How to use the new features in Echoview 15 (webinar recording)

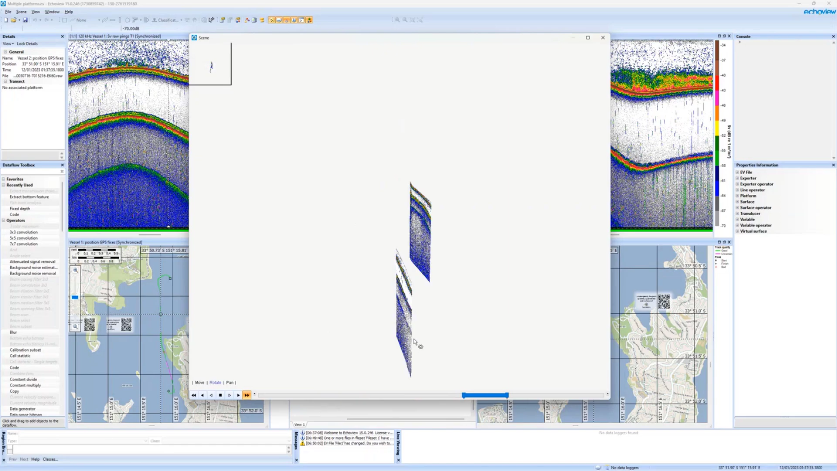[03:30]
We can even replay this throughout time to see how that data looked in that 3D georeference space during the survey. So that's multiple platforms. This is just a simple example with acoustic data, but you can bring any type of data in here from any type of platform
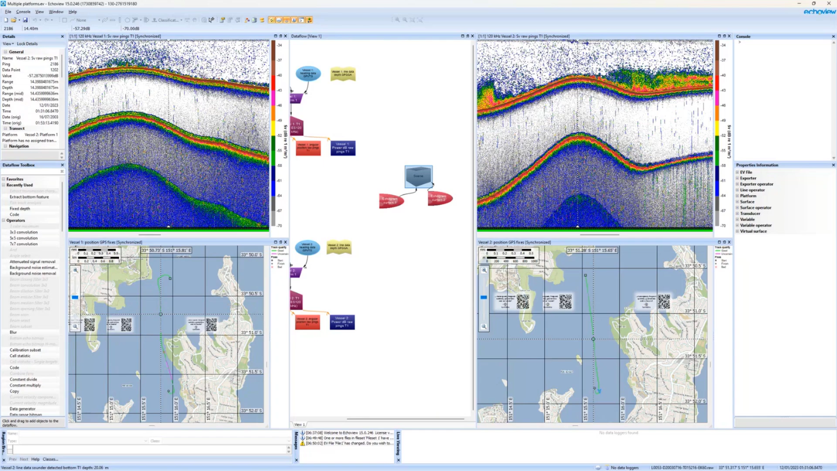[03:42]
and start to get a better understanding of what was happening when these datasets were being recorded. Okay, close that one off.